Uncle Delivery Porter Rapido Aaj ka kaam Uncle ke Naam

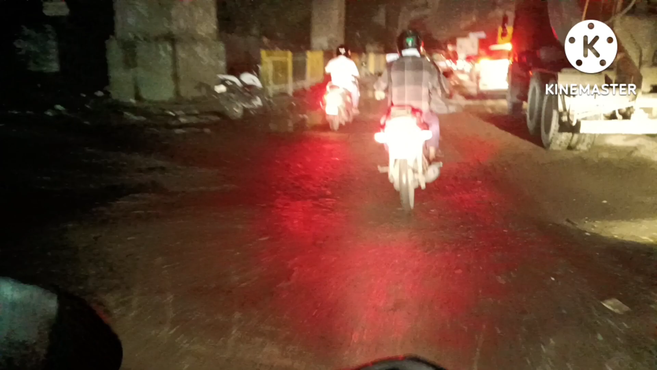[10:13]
उसको ड्रॉप करके अब मैं जा रहा हूँ अपने घर की तरफ।
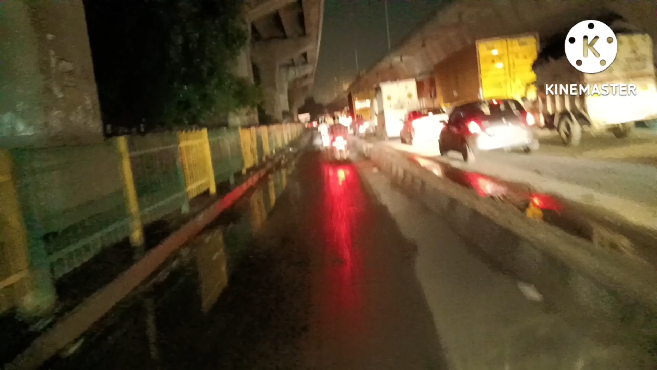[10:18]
देखो ट्रैफिक कितना है, मैंने सारा लगभग सारा ऐप मैंने बंद ही कर दिया। अभी
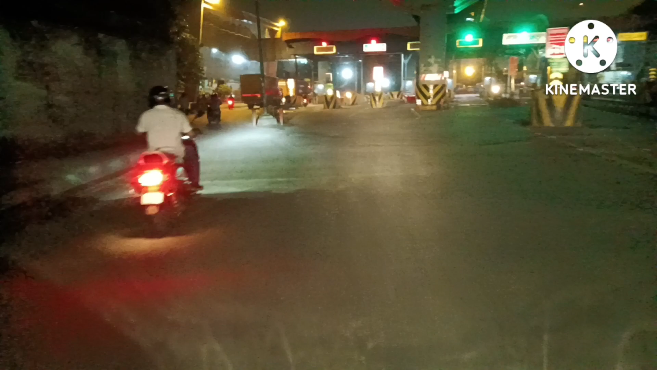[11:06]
चलिए यहाँ हम चलते हैं टोल से।